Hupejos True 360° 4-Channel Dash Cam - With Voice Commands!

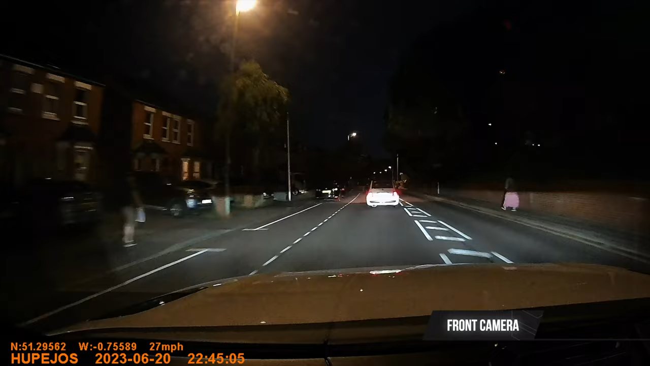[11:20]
so moving on to night recordings and again starting with a quick full screen cycle to all four channels now you'll notice the left and right camera here are
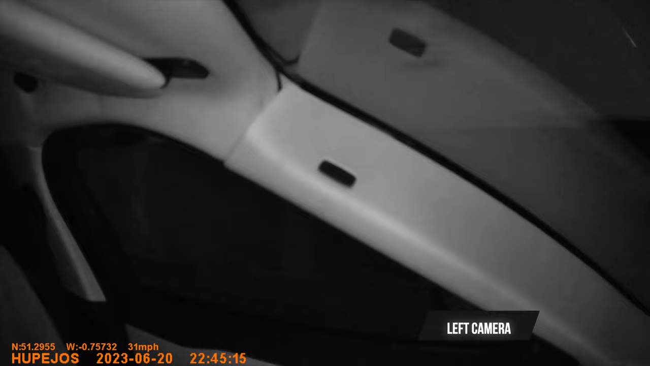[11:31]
on infrared night mode but we'll talk about that in a second the
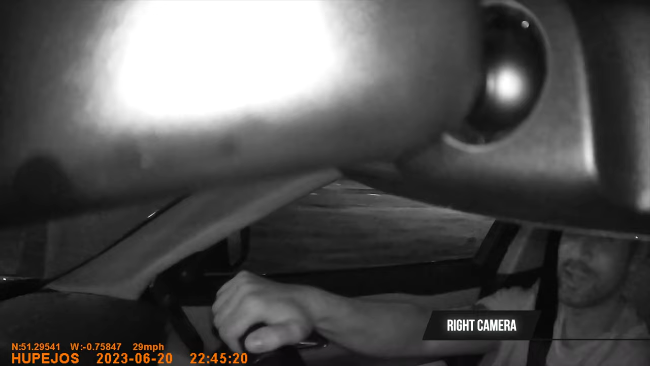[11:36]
back camera however is quite grainy and i think it might even be 720p let alone 1080
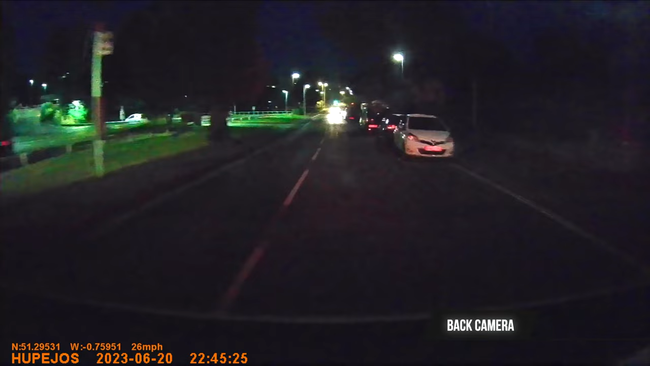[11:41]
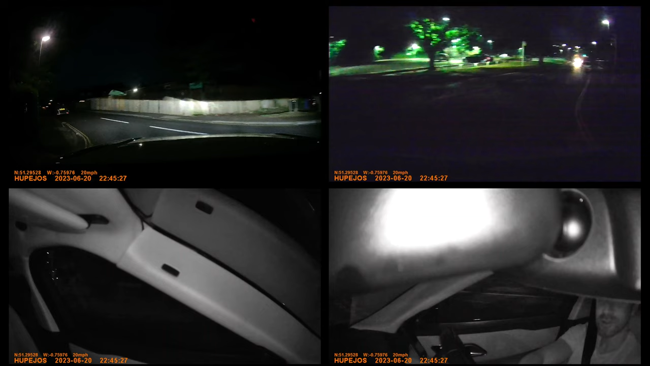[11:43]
okay so talking about the difference in night mode quality for each of these channels the front is still clear but my sharp led lights reflecting on other license plates makes it hard to read those license plates but that would be the case with any dash cam to be honest but the roads and the buildings are very clear so can't fault on the front camera's quality overall the left and right cameras you'll notice they switch between infrared night mode and color night vision intermittently this is because when i drive through
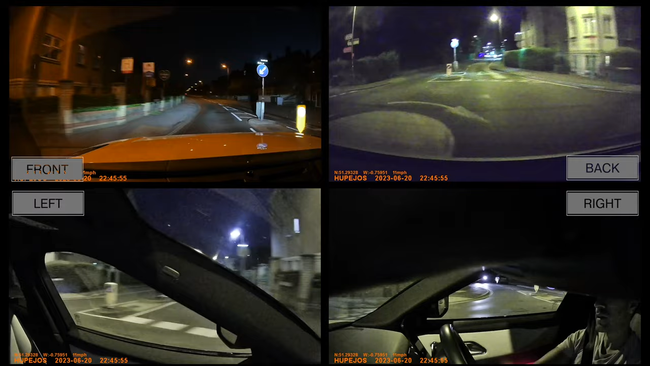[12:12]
dark areas there isn't much light sources for dash cam to capture to be able to accurately get color vision so it switches to infrared mode which i think is actually quite good because it then tries to maintain visible scenes throughout your entire ride so what that means is that just in case you do have an accident it will have some form of clarity on how those events unfolded and finally the back camera maintains color vision throughout but due to poor lighting reflections and maybe due to the demister lines on my rear windscreen the quality isn't great at night but i would say it's manageable